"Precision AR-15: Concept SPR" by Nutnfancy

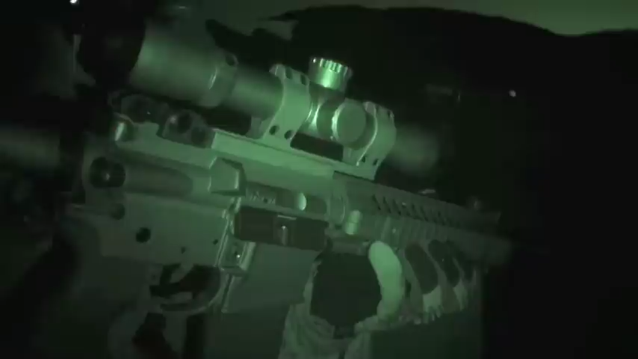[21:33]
That takes us to the rail, talking about my version of the SPR. This is the rail that came on it.